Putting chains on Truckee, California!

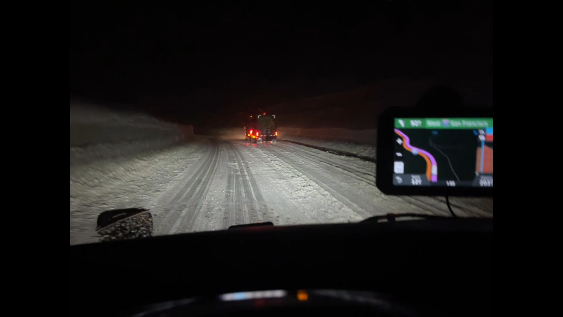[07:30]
all right guys we're climbing up here as you can see this guy you know he's got chains on he's got eight chains on and he's still stuck and look at this snow right here almost higher than my sandwich truck so what is that 13.6 so we've got about 10 feet of snow yeah we're gonna see a whole lot more trucks stuck ahead of us all right folks we made it safely to the other side of the mountain so let's go ahead and take a look how many chains we've lost hopefully we've got everything in place intact but